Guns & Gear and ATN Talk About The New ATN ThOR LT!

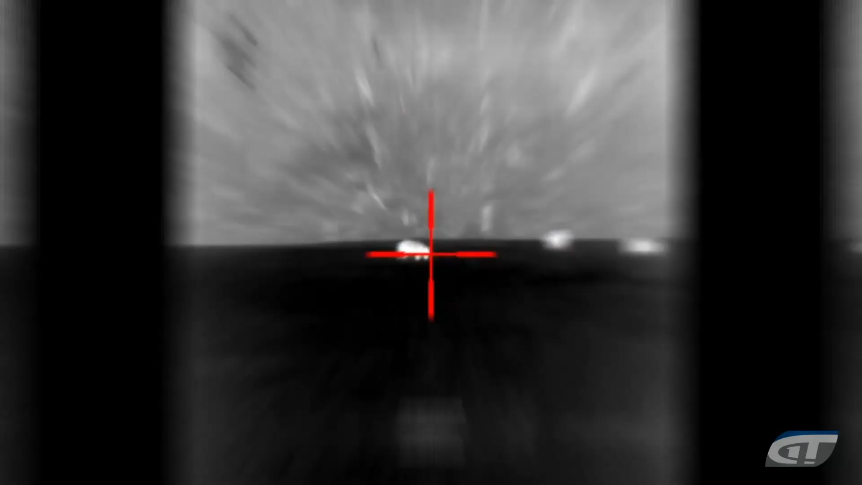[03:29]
the atn thor lt features two color modes white hot or black hot choose from multiple radical patterns